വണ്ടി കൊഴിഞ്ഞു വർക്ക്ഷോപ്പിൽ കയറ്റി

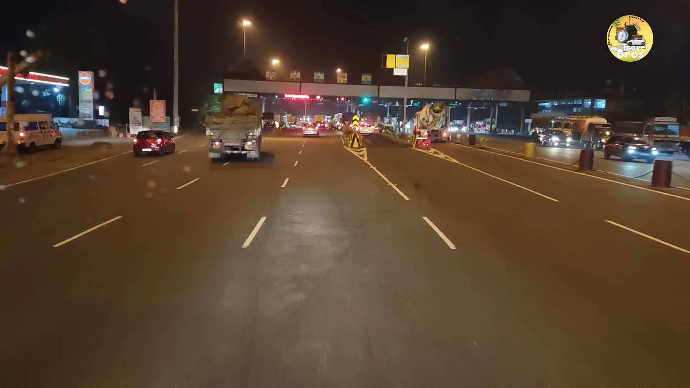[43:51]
പാലിയക്കര പാറുകാരൻ ദേ ഇങ്ങോട്ട് തന്നെ കയറ്റി പറഞ്ഞിട്ട് കാര്യമില്ല.
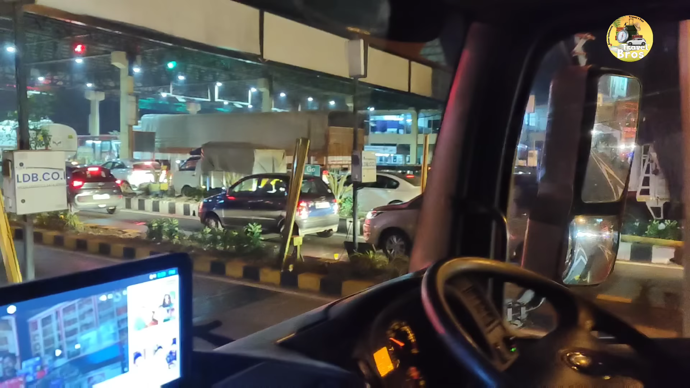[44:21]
പൈസ ഉള്ളവരുടെ റീഡാവാണ്ടും അതുപോലെ വണ്ടി കുറേ നേരം നിർത്തിയിട്ട് തുറക്കാത്തതും അങ്ങനെയൊക്കെ ആയിട്ട് ഇപ്പൊ യാതൊരു കുഴപ്പമില്ല. എവിടെയോ ഒരു ട്രാക്കില് ഫോൺ അടിച്ചോണ്ടിരിക്കുന്നുണ്ട് കണ്ടോ, വേറെ എവിടെ ഇല്ല കേട്ടോ.
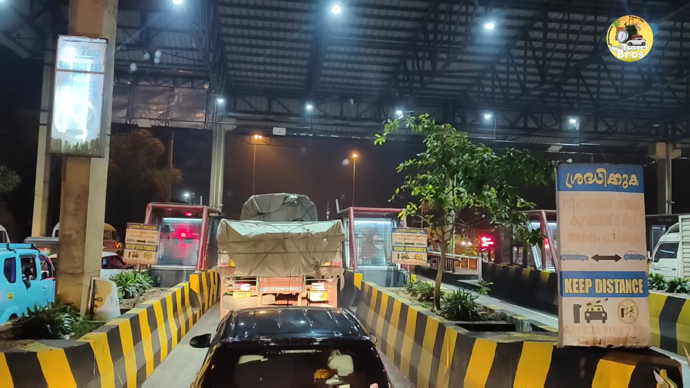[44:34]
അതായത് ടോള് കൊടുക്കാണ്ട് പോവാണെങ്കിൽ ഇവരുടെ അടുത്തൊരു ടാർം ബീപ്പ് ഉണ്ട് ഫ്രണ്ടിൽ, അവിടെ ഞാൻ കാണിച്ചു തരാം കേട്ടോ. ആ ടാർം ബീപ്പ് ഇവർ എന്താ ചെയ്യുന്നത് വെച്ച് കഴിഞ്ഞാൽ വണ്ടിയുടെ മുന്നിലേക്ക് വലിച്ചിടും.
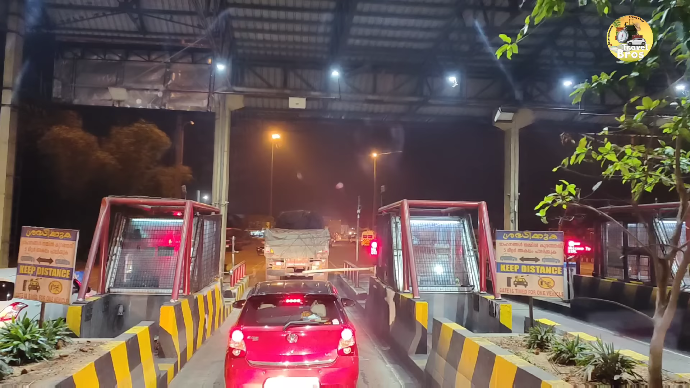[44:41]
അപ്പൊ കാറൊക്കെ ആണെങ്കിൽ ബമ്പറും കാര്യങ്ങളൊക്കെ പൊളി. ആദ്യമൊക്കെ എന്ന് പറഞ്ഞു കഴിഞ്ഞാൽ ആൾക്കാർ ഒരു കാര്യം ചെയ്തായിരുന്നു,
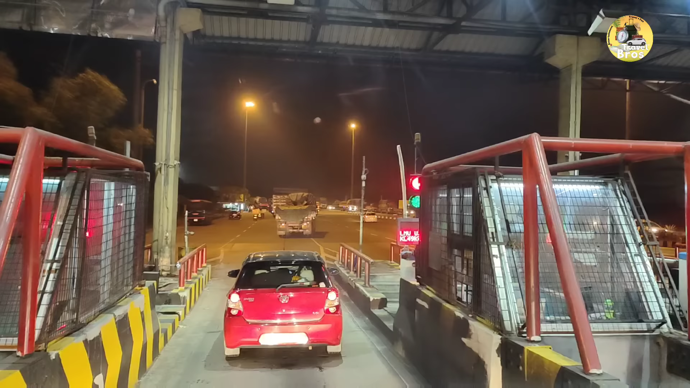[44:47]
ഒരു വണ്ടിയുടെ ബാക്കിൽ ഇങ്ങനെ ഒട്ടിച്ച് പിടിച്ചിട്ട് ഇങ്ങനെ പോവായിരുന്നു.
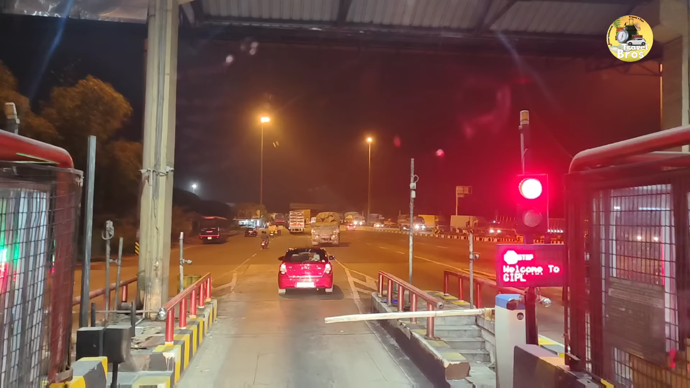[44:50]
ഇപ്പോൾ അത് പോവാൻ പറ്റാത്ത അവസ്ഥയായി. ഇതേ കണ്ടോ അവിടെ ഒരു ടാർം ബീപ്പ് ഇരിക്കുന്നത്, ഇവിടെ മൂന്നാല് ആൾക്കാർ നിൽക്കണുണ്ടോ.
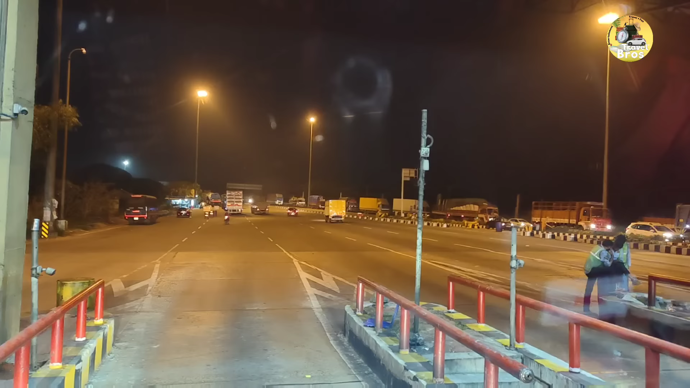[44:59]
വണ്ടി പാസ്സാക്കിയ അപ്പൊ തന്നെ ഇവര് എന്ത് ചെയ്യും, ഇത് പിന്നെ പോരാത്ത ആ ഇരുമ്പിന്റെ ആക്കിയിട്ട് അവര് ഏത് കണ്ട ആ ടിന്നിട്ട് വണ്ടിയുടെ മുന്നിലേക്ക് ആട്ടു.
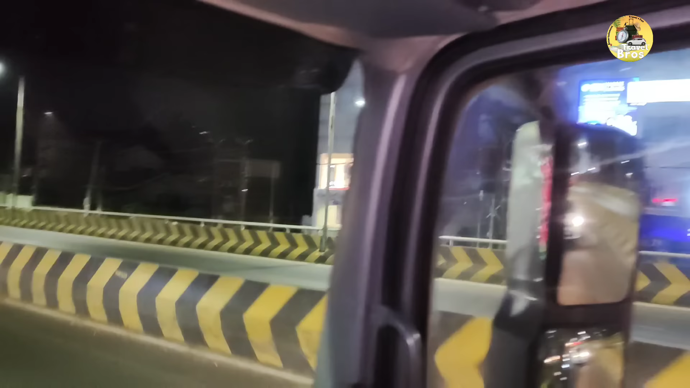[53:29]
അതെന്താ സംഭവം വെച്ചാലേ, ഇതുണ്ടല്ലോ ഡിപ്പ്, ഡിപ്പല്ല ഈ നമ്മുടെ ഫ്ലൈ ഓവറിന്റെ സൈഡിൽ ഗ്യാപ്പുകൾ ഉണ്ടാവും വെള്ളം പോകാനായിട്ട്.
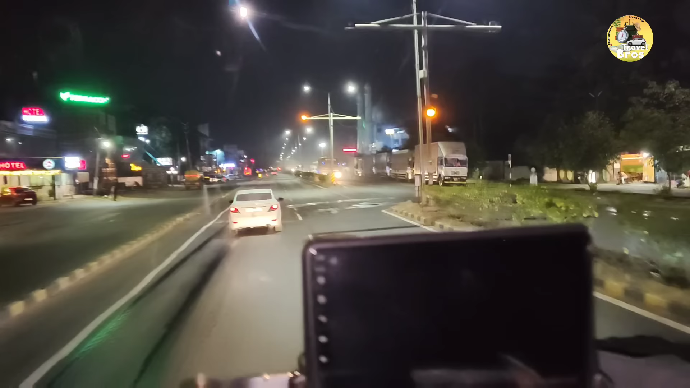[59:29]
അപ്പ ഇവിടെ ഈ സ്ക്രീൻ ഉള്ളതേ, അത് എനിക്ക് വീഡിയോ പിടിക്കുമ്പോ കറക്റ്റ് ഈ നടു വരെ കൂടെ ഇങ്ങനെ വരുന്നില്ല.
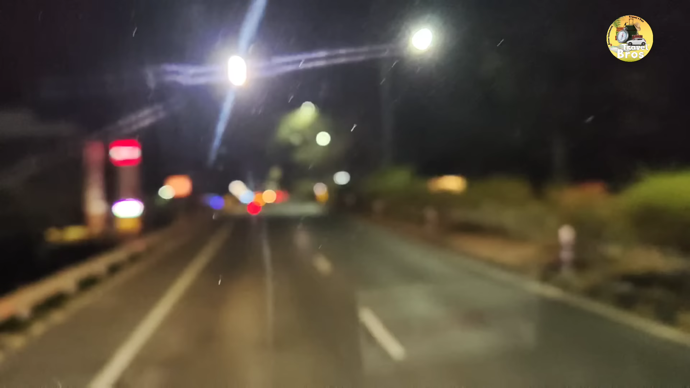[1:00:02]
വലിയ ഹോട്ടലാണല്ലോ. എറണാകുളത്തെ ലൈഫ് എന്ന് പറഞ്ഞാൽ രാത്രി ഉറങ്ങുന്നില്ല കേട്ടോ. ബാംഗ്ലൂരൊക്കെ പോലെ തന്നെ ഇത്തിരിക്കടി ഒന്നും എന്താ പറയാ ആളെല്ലാം കൂടുതല് ഉള്ളൊരു സ്ഥലമാണ്.
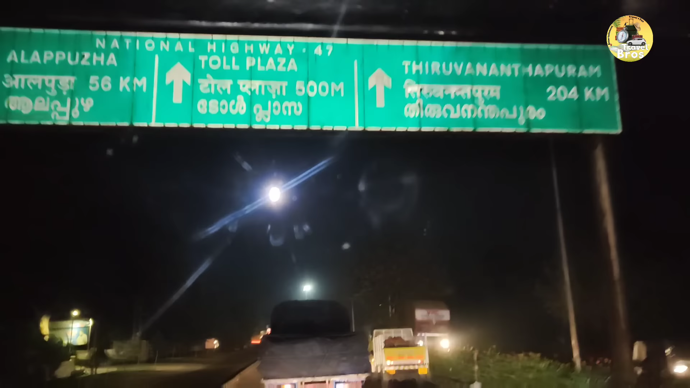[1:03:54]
ചേർത്തല നേരെ 27 കിലോമീറ്റർ, ആലപ്പുഴ 56 കിലോമീറ്റർ. അപ്പൊ നമുക്ക് 56 കിലോമീറ്റർ പോവാണ്ട് അപ്പൊ നമ്മള് 70 കിലോമീറ്റർ വന്നൂലോടാ. ആലപ്പുഴ എത്തണ്ടല്ലോ.